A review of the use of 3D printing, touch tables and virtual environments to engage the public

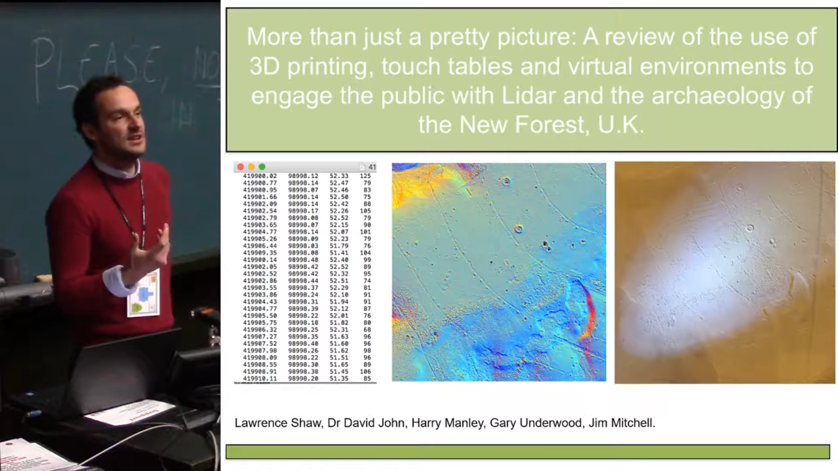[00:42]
And I just wanted to present today a few of the things we've been doing to engage the general public with the LiDAR data which we've acquired as part of this heritage mapping project and share some of the multi-sensory approaches we might take. I've even brought a few of the bits with me so you can get hands on some of them if you want to. So the New Forest was designated as a national park in 2006.
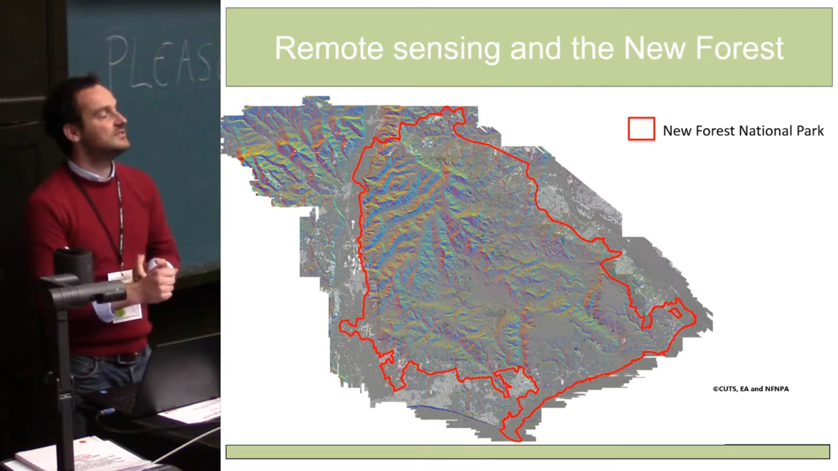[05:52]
hill shade, principal component analysis, aspect analysis, DTM,
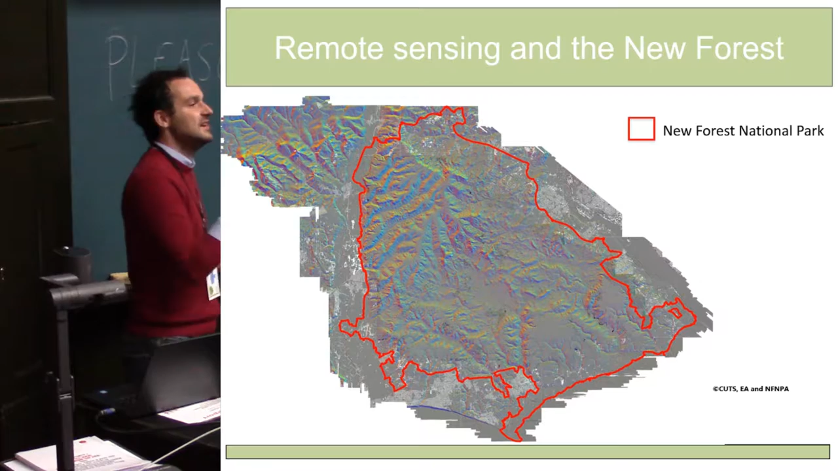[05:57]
DSMs, the full works. And it's proved fantastically powerful. We're halfway through now. We've got around 3,000 sites that we've recorded. So we've more than travelled to that which was recorded previously.
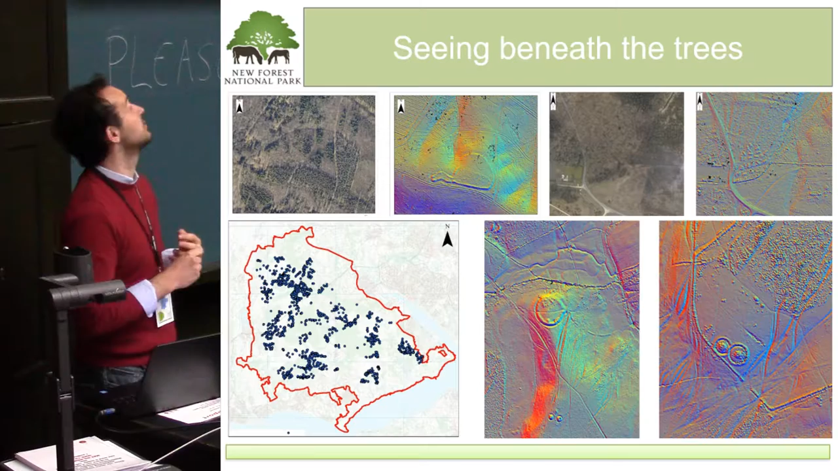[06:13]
And we're finding some really nice sites hidden beneath the trees in the forest. Because we are a forest, the LiDAR gives us that functionality of being able to penetrate the tree canopy through the gaps.
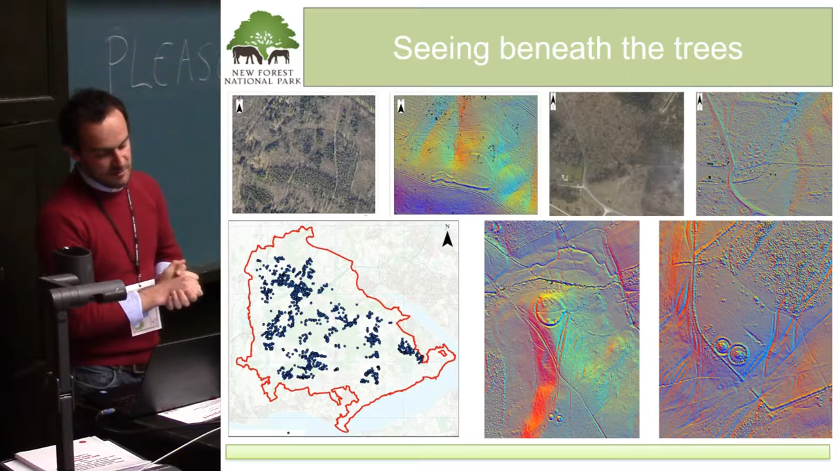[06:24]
And we're picking up features like this lovely Iron Age enclosure, possibly a banjo enclosure that wasn't previously known. And then just over here, beneath the trees, we have a series of Second World War military installations.
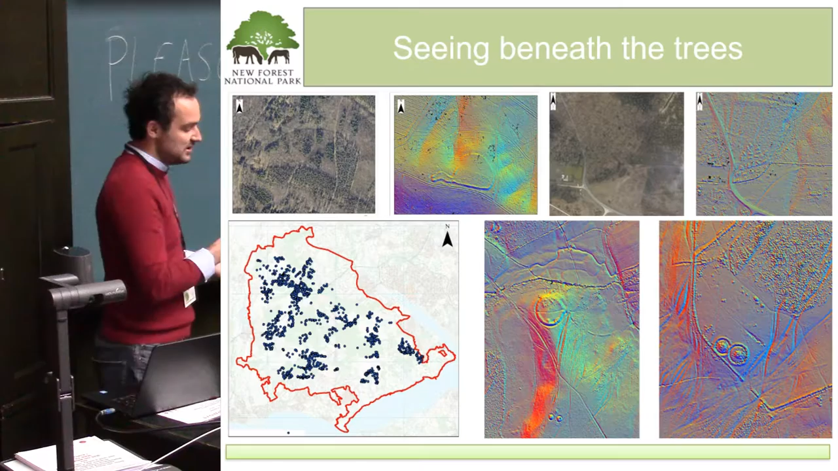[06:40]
As well as some Anglo-Saxon clouding, which is going north of the south, north of there.
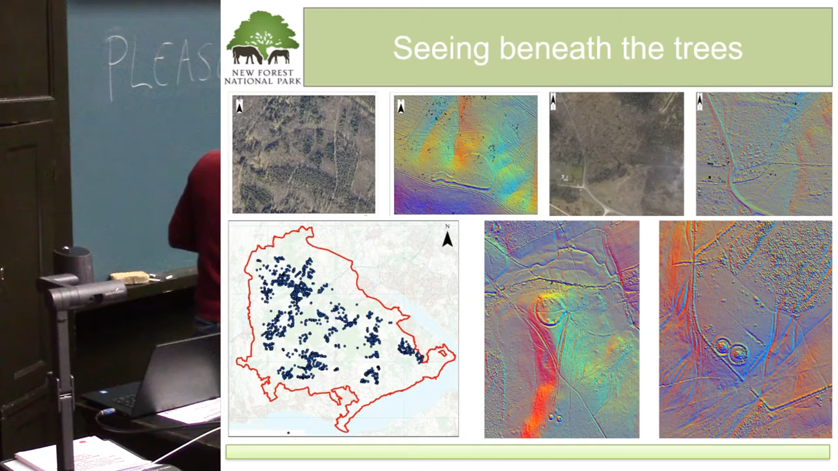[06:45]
Lovely Iron Age enclosure here, possibly earlier.
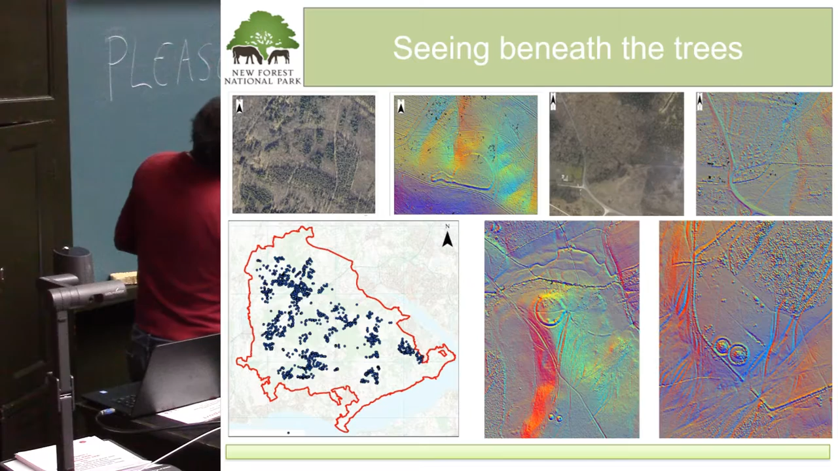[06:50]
And some lovely Bronze Age barons over here. It's been amazing.
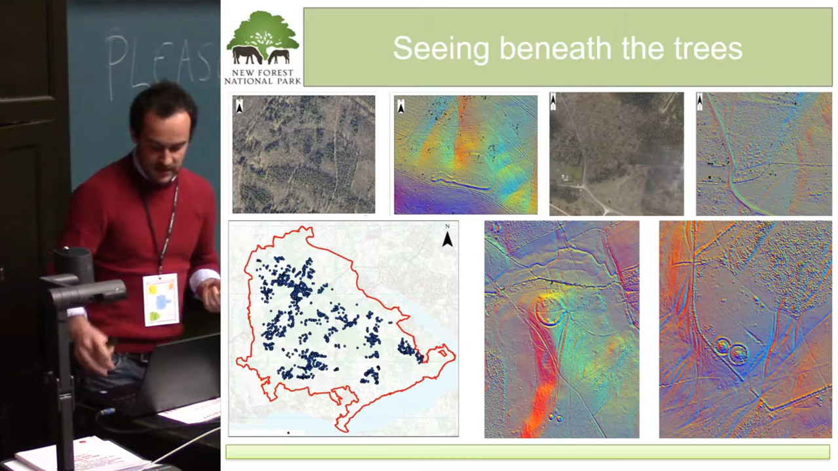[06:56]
And as I say, we've found 3,000 sites. We've covered about 10,000 hectares.
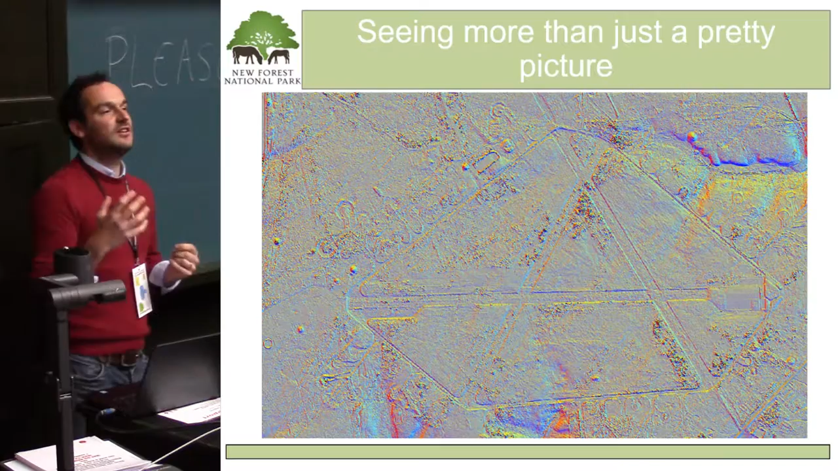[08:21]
But what we also wanted them to do is to understand that LIDAR is more than just these lovely pictures that they see. And they go, oh, wow, what's that?
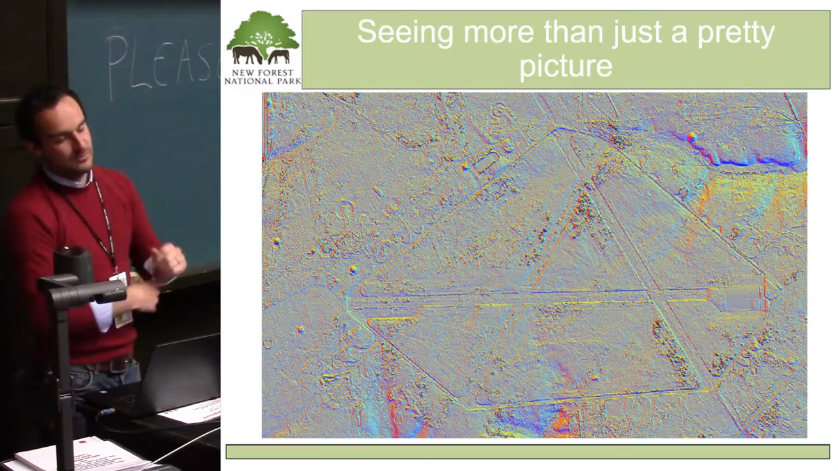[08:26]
What do the colours represent? Is that height? No, it's not.
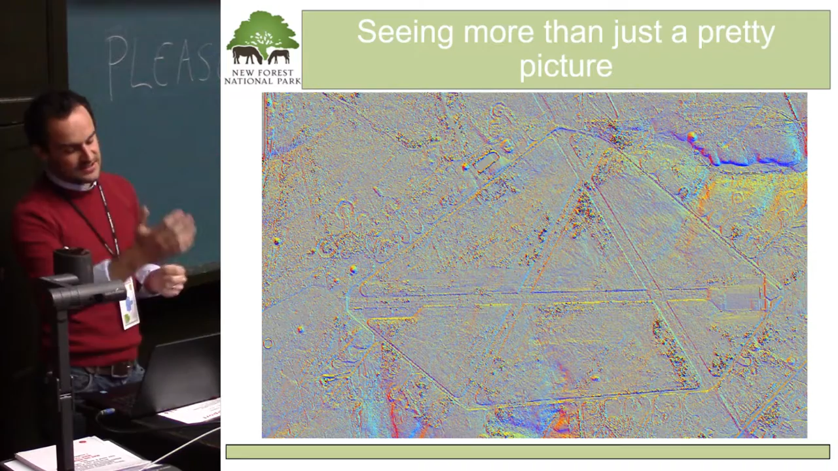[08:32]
But also to understand there's 3D data behind that information and what it originated from,
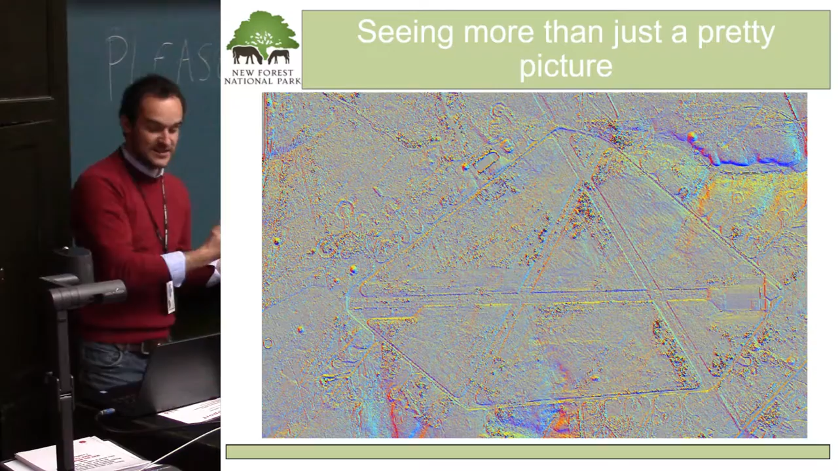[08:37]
how it was recorded, what the process was taken to create that lovely hill shaped principle component image.